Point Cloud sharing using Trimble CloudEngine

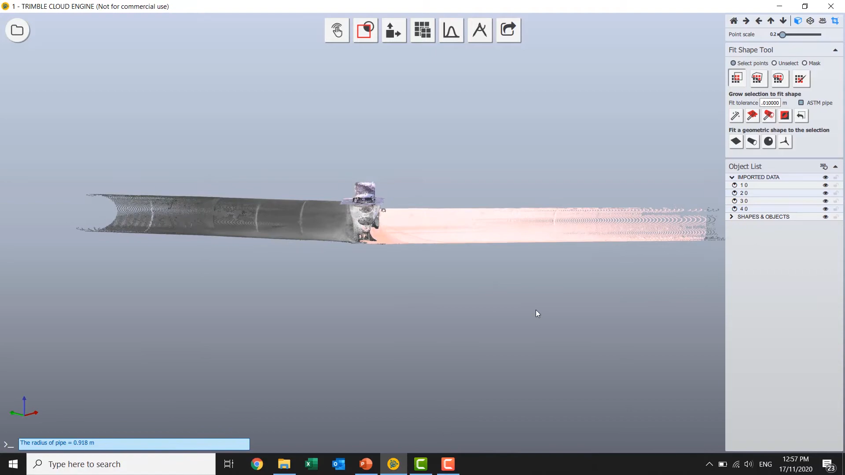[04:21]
Add a little bit onto the end and make a decision about where I
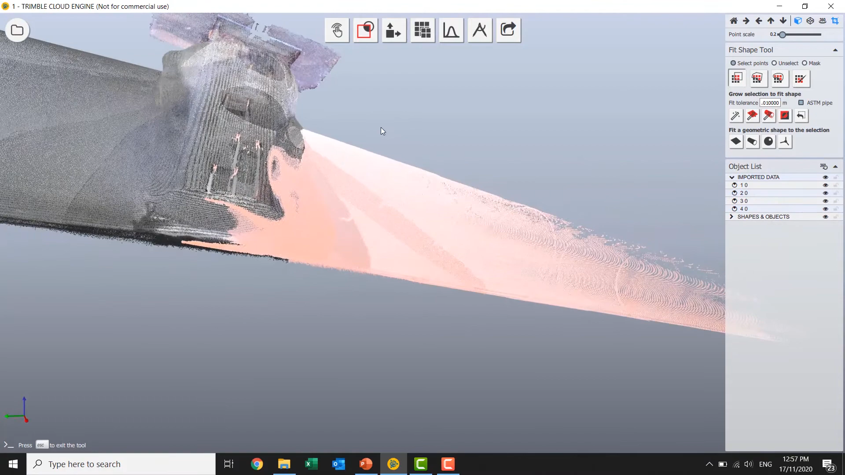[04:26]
want the model to be represented down the end in the cavern here.
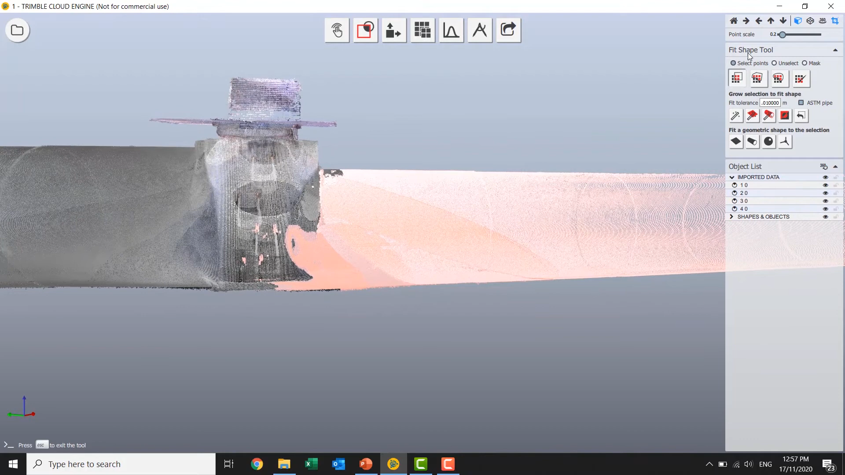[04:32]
And I'm going to say we'll just cut it there. We'll fit that.
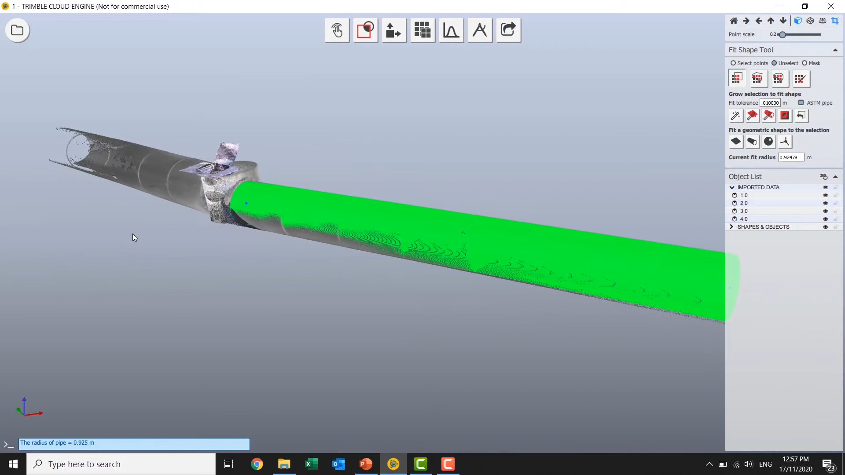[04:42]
Beautiful. Go ahead and do the other one. Certainly could be more rigorous about the model. Now where does that end finish? How am I going to treat the actual cavern here?
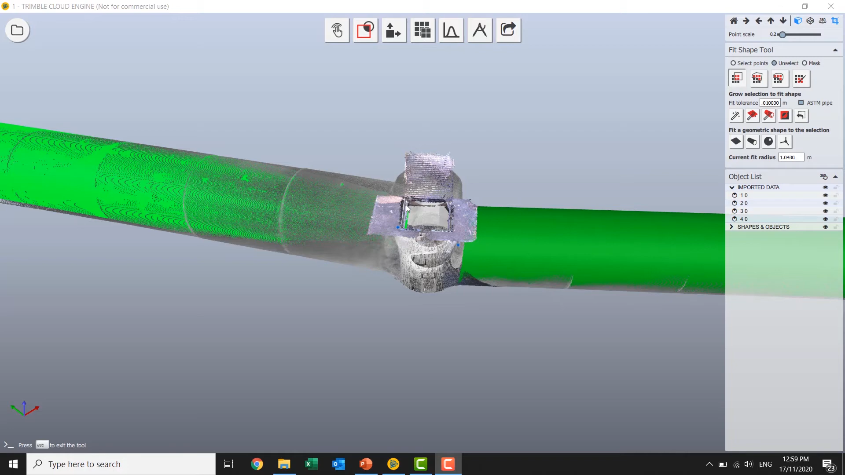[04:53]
Not so much the point of this video. I could be bringing in existing model data and integrating it with the scan data. More just model those in so that I have some 3D
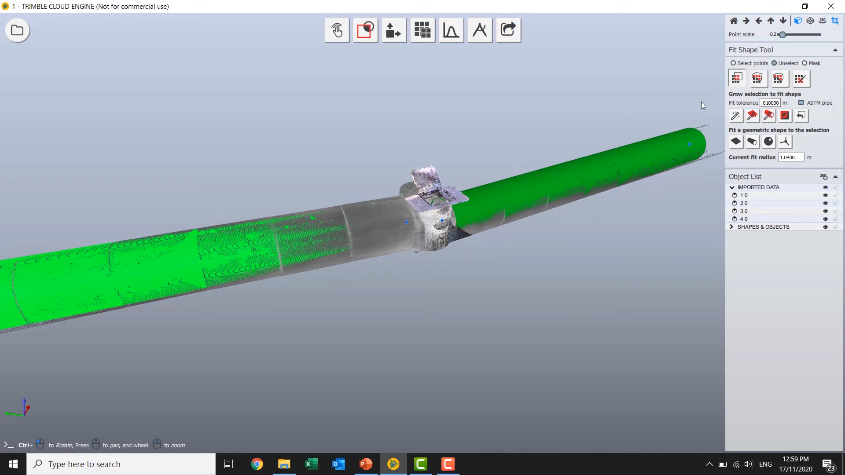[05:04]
shape that I can share and show that the software will handle that just as nicely as the point cloud. Add a little bit more value to this. We'll get some measurements or annotations in there.
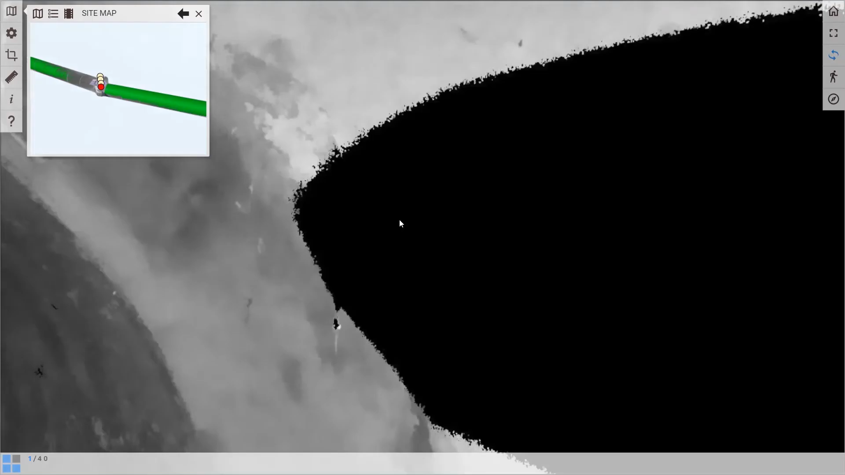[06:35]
Didn't show before but we have the station images.
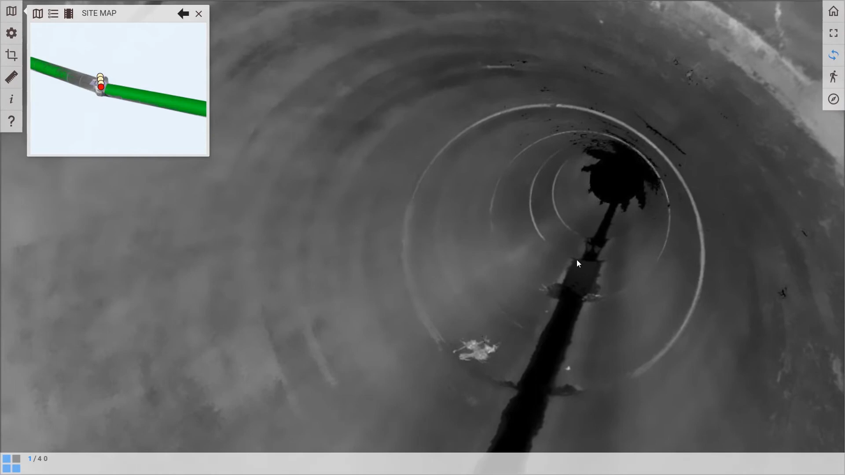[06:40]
So not particularly pretty underground. But enough to get a feel of what's happening.
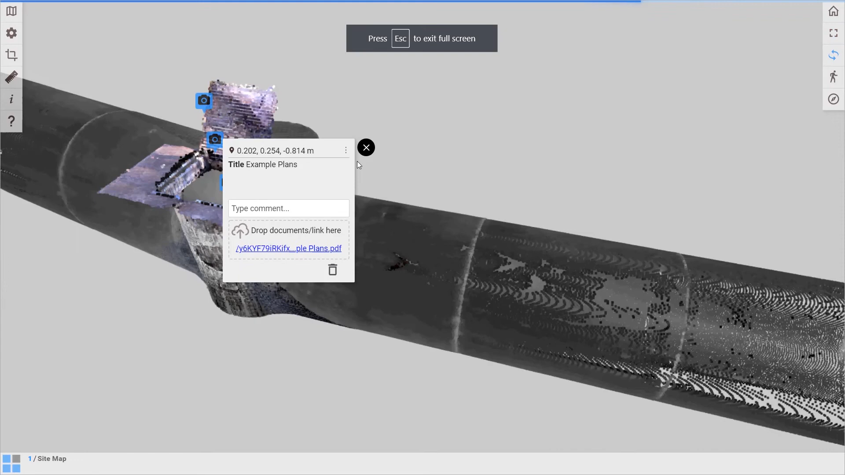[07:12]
Similarly, my measurements. I put some in. The user might want to take their own. So here just a vertical height measurement on one side of the pipe that I forgot to annotate. Okay. A little bit rough but we get the picture.
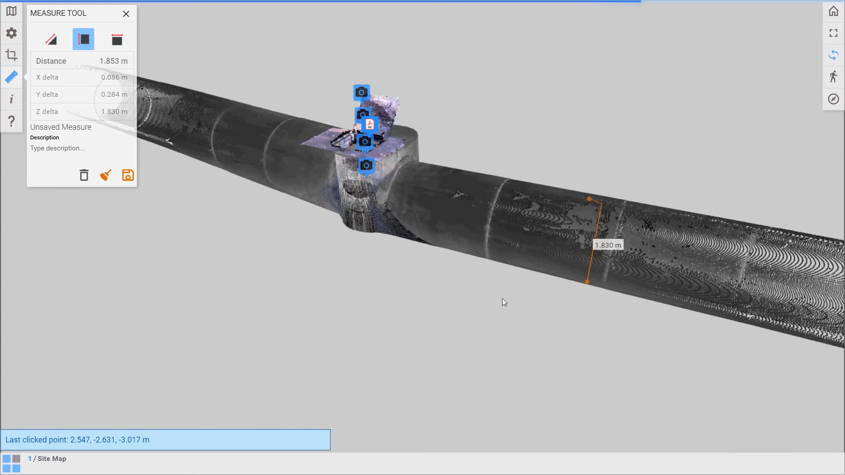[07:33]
Really easy display to use. All our buttonology is there.
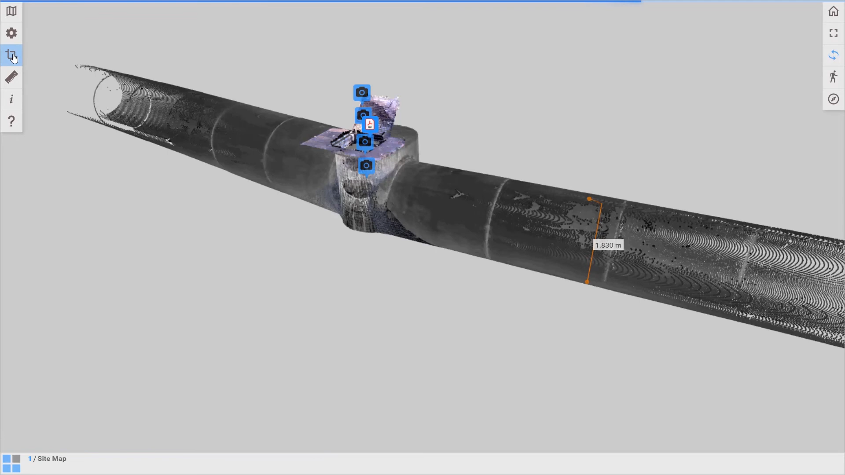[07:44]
We've got some more advanced options like sliders and slices.
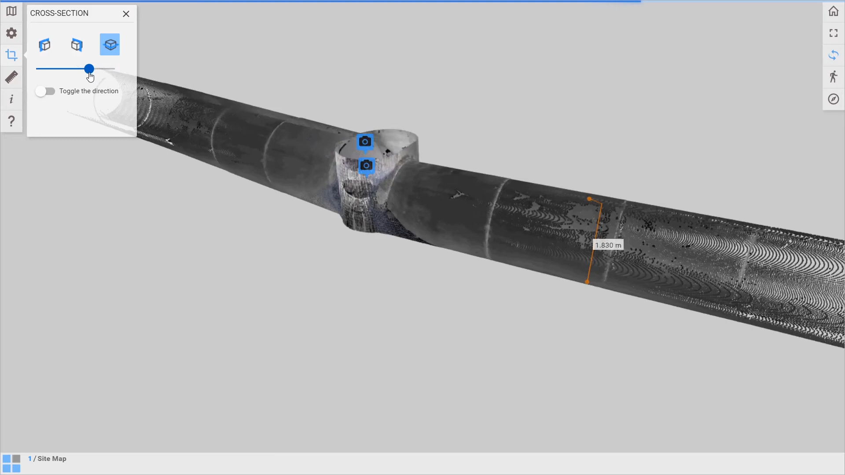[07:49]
So you might want to take that down and get a cutaway view.
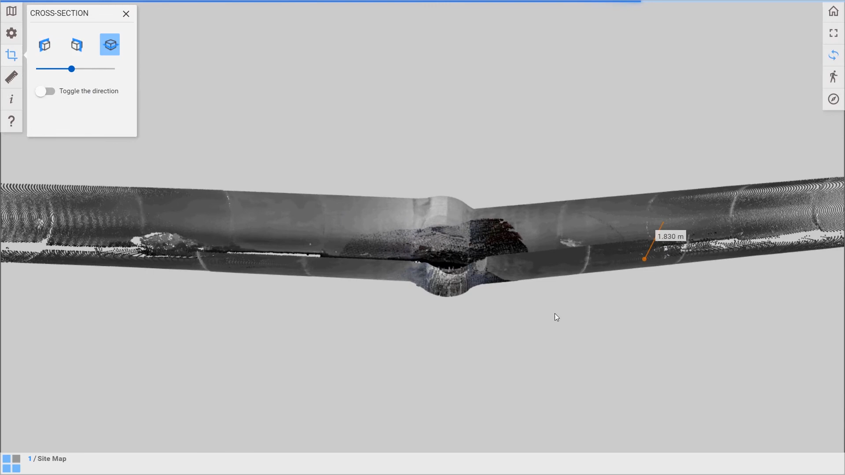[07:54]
Start to get a bit further understanding of what scan data I've provided to this person. And we've got our top left right basic sort of viewing options. So really intuitive interface. User doesn't need to be, you know, experienced with point clouds.